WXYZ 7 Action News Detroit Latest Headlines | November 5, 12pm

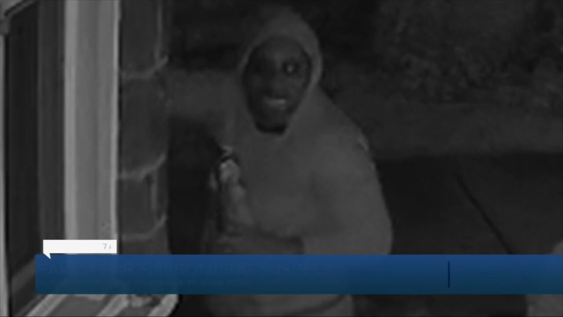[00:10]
Detroit police are searching for a man who tried to firebomb a house. They say on Halloween night he walked over to a home on Mark Twain Street near 7 Mile and threw a Molotov cocktail at that home, shattering the front window. And this was not his first attempt. He tried three times. Detroit police investigators say they don't know why he did this.